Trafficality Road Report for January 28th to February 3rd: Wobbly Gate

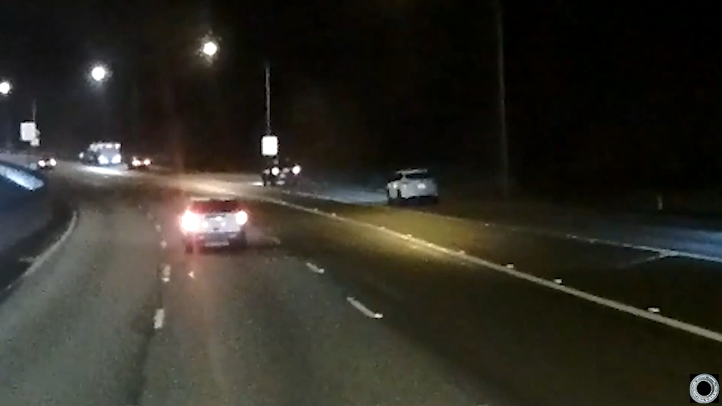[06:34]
We're there on the right. There he is.
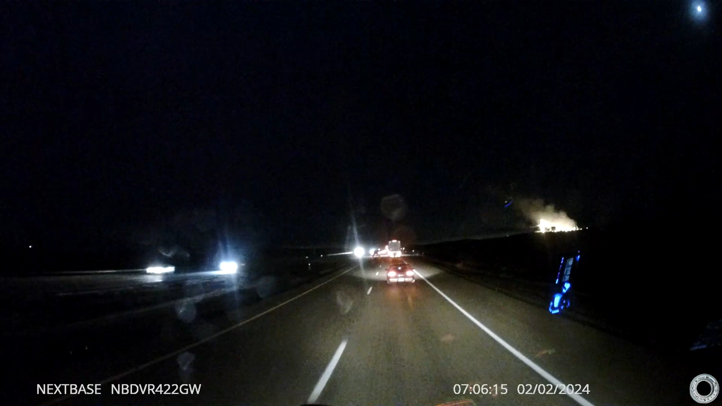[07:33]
I can see inside their car. I can see the GPS.